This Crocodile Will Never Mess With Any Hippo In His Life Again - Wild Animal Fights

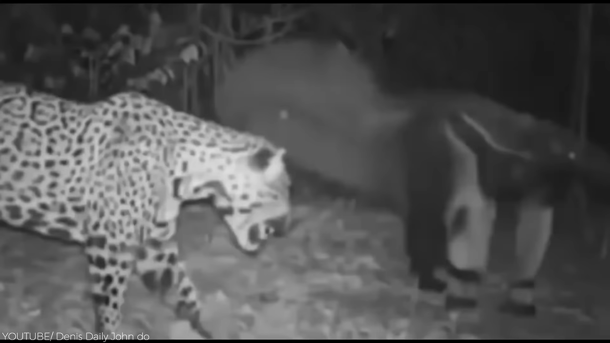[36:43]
But in this clip, it looks like he wasn't looking to use his claws,
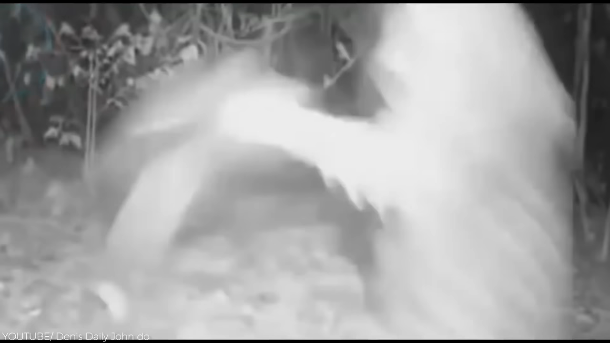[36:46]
but rather tease the jaguar by laying low on the ground and inviting the jaguar to attack before pulling a 180 on him.